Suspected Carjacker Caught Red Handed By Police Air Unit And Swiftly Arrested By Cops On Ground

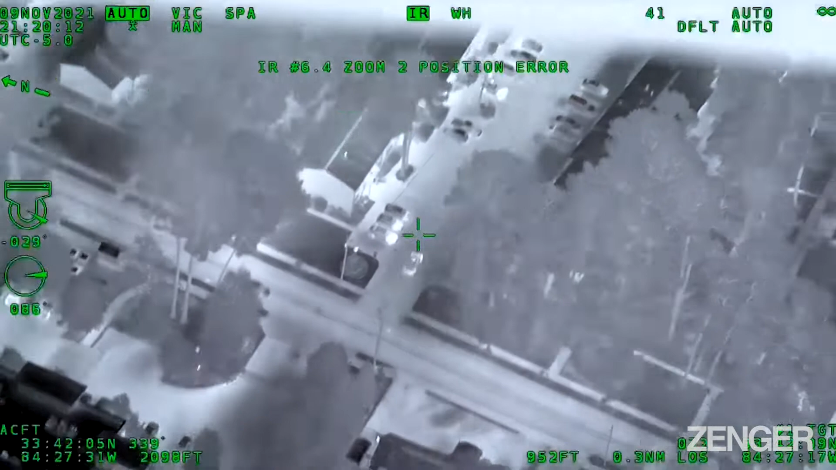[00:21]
1890 Myrtle. He's pulling into the compartment complex 1890 Myrtle and backing in.
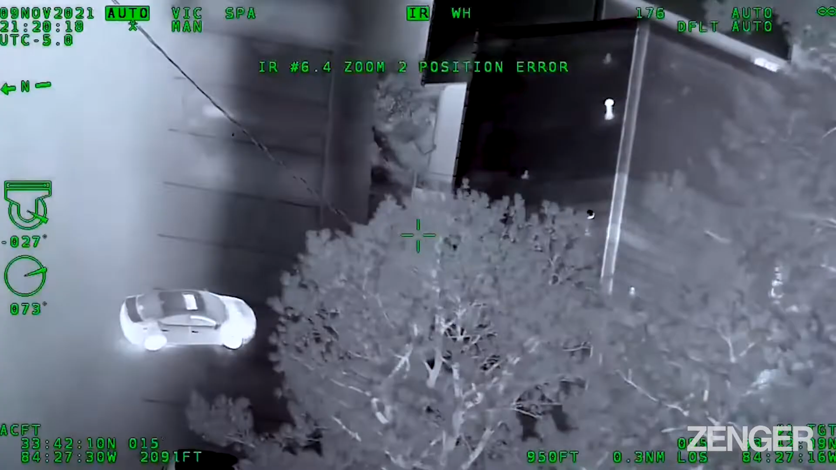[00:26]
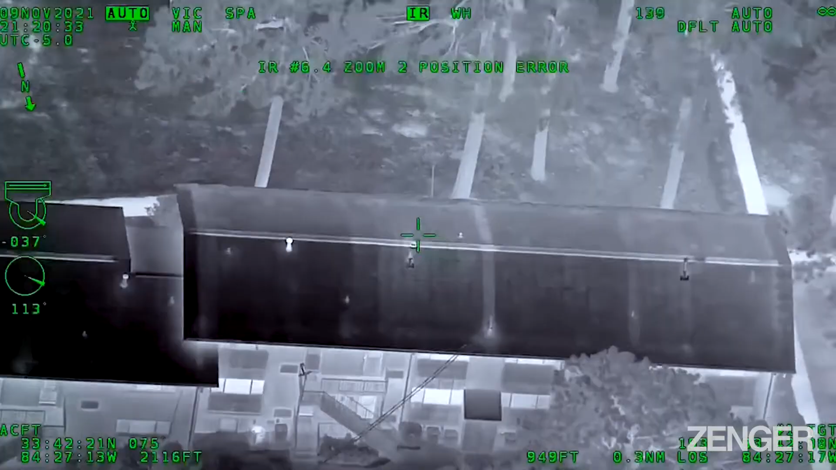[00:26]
All right, driver's door is open.
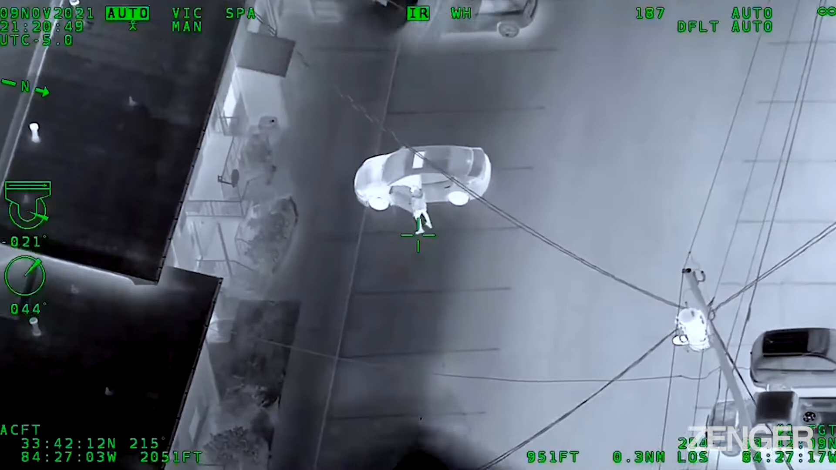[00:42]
Getting back into, reached in, grabbed something out of it.
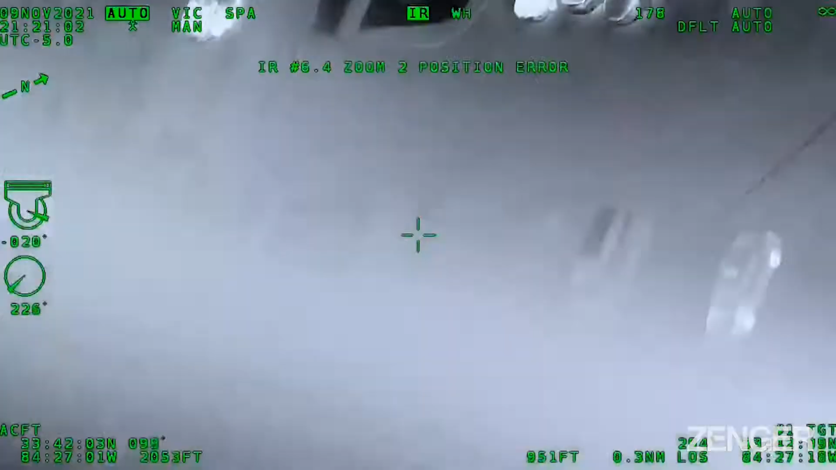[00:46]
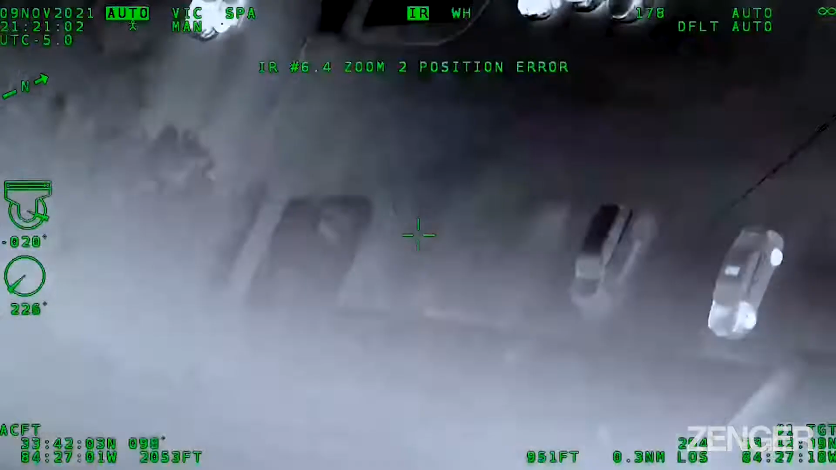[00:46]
Our shoes right here?
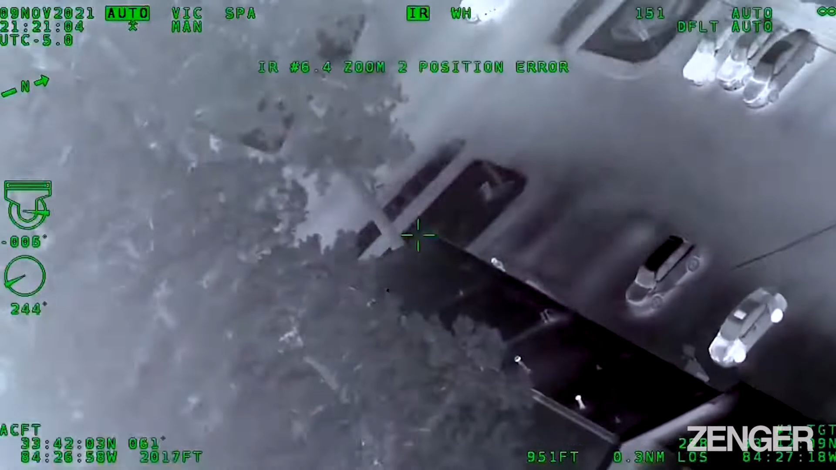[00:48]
Yeah, right there, right there, walking around the building, walking around the building right there. I see him.
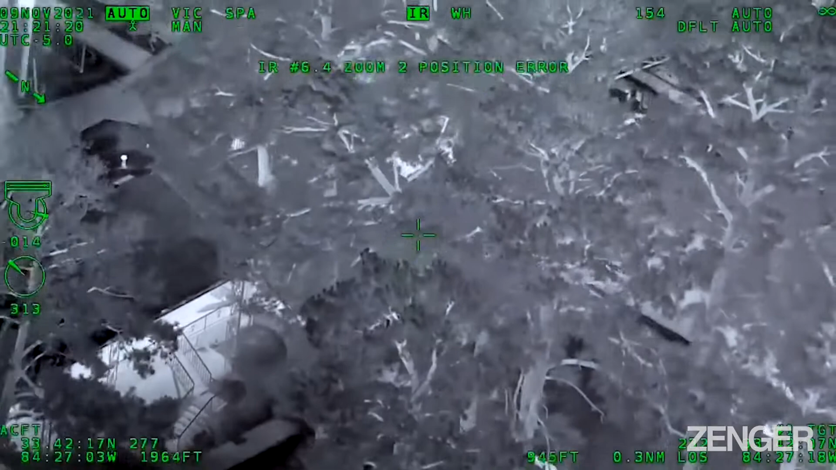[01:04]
All right, running, he's running southbound along Myrtle, southbound on the sidewalk along Myrtle. On the right side of the sidewalk.
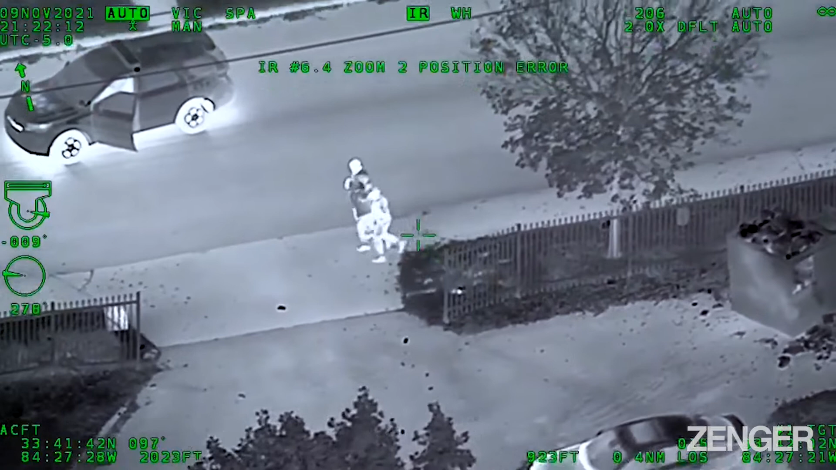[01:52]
They got him successfully in custody. All right, Union, stop right there. Stop right there. And turn left slowly, sign your flashlight.
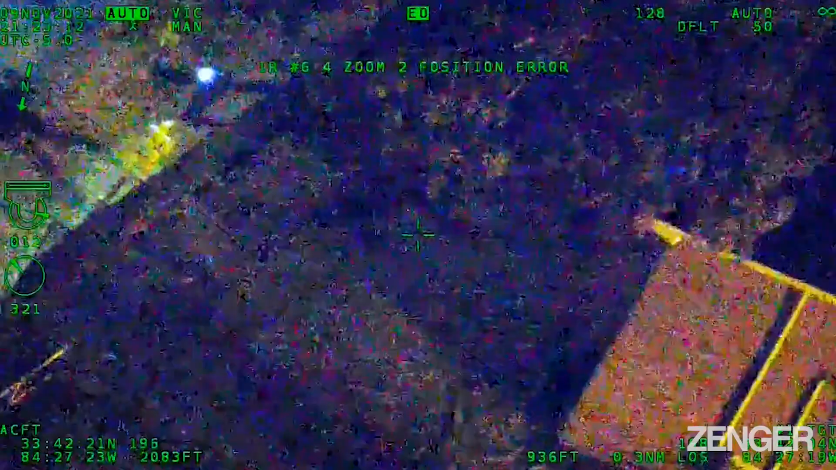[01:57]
Shine it into the yard. You're right next to it. It's in that yard right there. There's two of them. Looks like there's a firearm right in that yard. And something just next to it as well. Yeah, I got it here. Yeah, that's the gun.
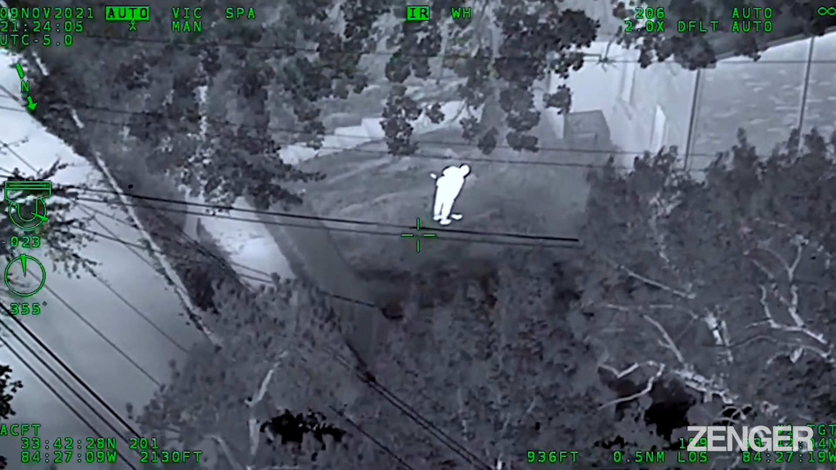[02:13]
And then about, I don't know, 10 feet to the left of it is something else. Got the magazine. Okay, copy. Got the gun in the magazine. Good job.